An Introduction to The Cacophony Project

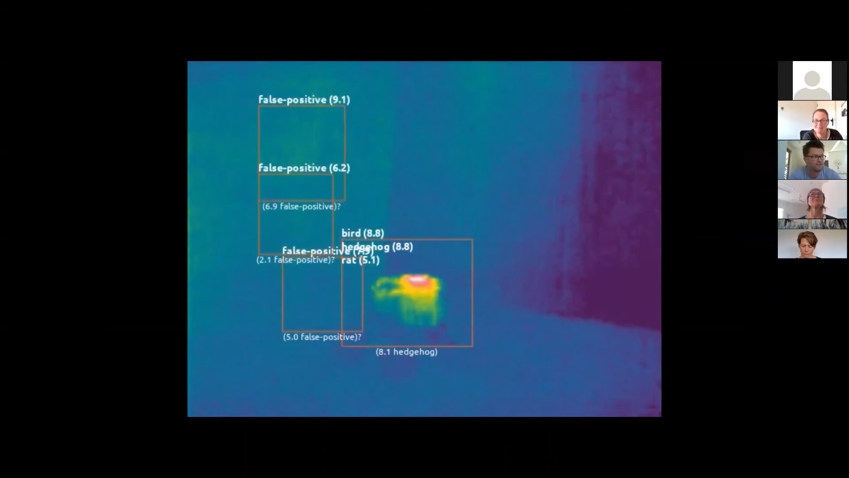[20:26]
This is a feral radio controlled car we found. But you can show that it, it can kind of track it.
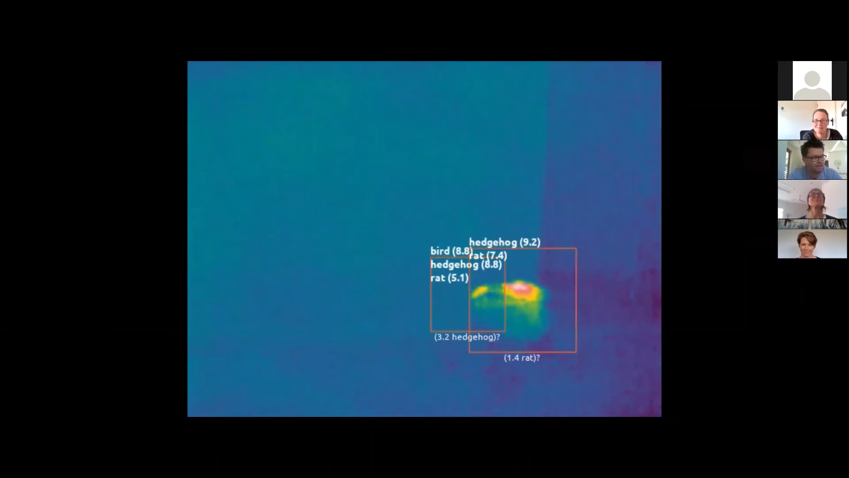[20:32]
We hadn't trained it on what a, they got a bit confused about what that was.
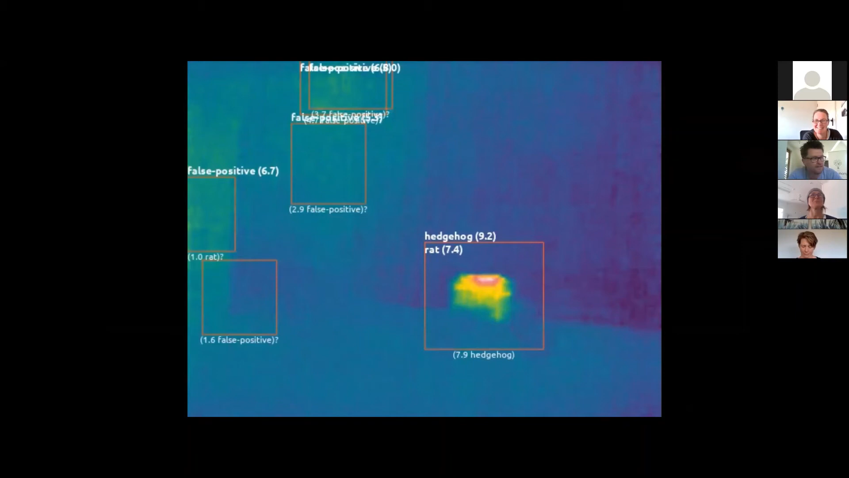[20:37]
But you can see that, you know, ultimately there's a whole lot of ways that we can apply much more clever technology than what we're doing.